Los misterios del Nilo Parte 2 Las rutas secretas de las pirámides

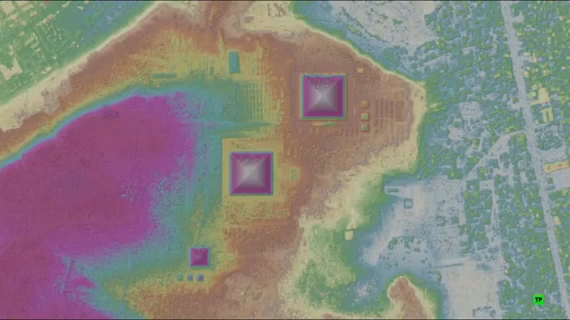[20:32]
Vemos las tres pirámides de Giza, Keops, Kefren y Micerino.
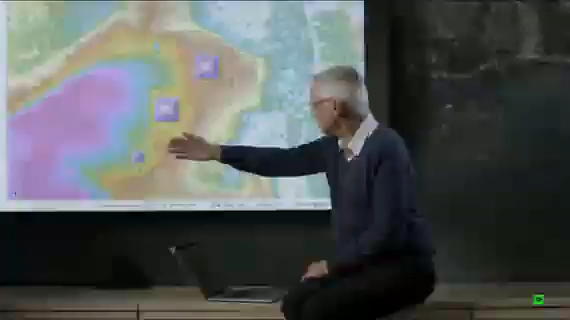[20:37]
Son perfectamente cuadradas y se pone de relieve la topografía.
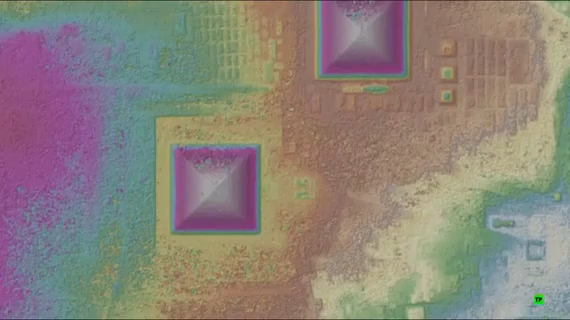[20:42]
También tienen orientación norte-sur y están rodeadas de pequeñas pirámides secundarias como aquí y aquí.
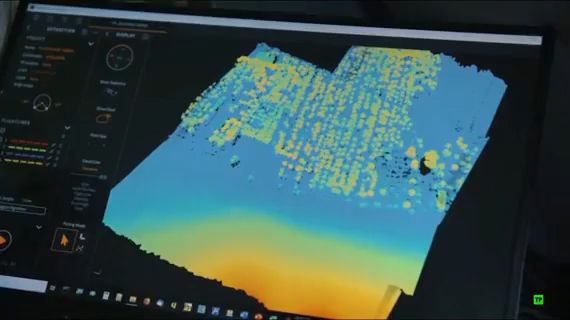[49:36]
Estoy verificando que tengamos suficientes puntos en el suelo.
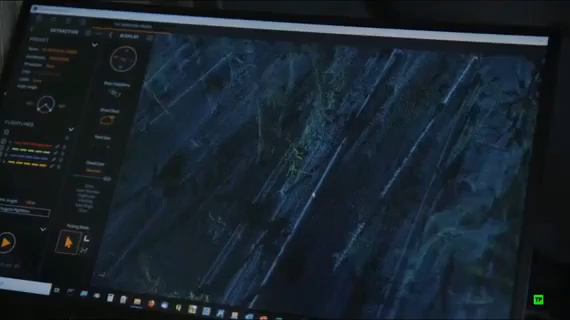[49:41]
Así que vemos que con las palmeras hay bastante láser que llega al suelo y tenemos tal densidad que si reducimos la imagen da la impresión de que es continuo, pero en realidad son millones y millones de puntos individuales.
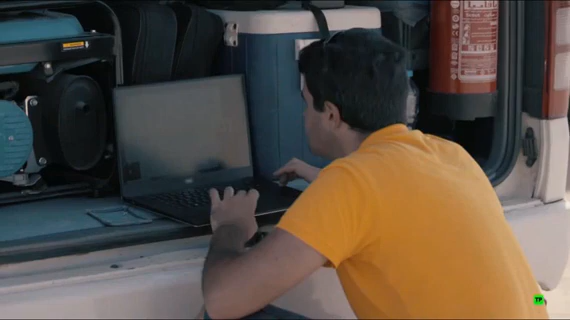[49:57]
Tras unas horas de trabajo, el resultado es espectacular.
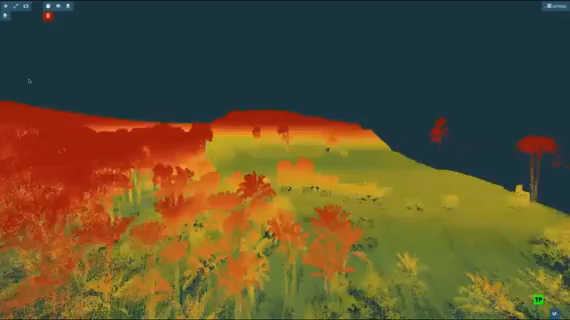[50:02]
El suelo escaneado con el líder aparece con gran claridad.
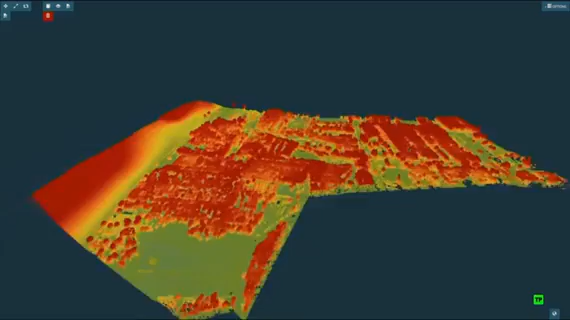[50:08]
En un clic es posible realizar medidas y sobre todo suprimir la vegetación que ha atravesado el láser para ver lo que se esconde debajo.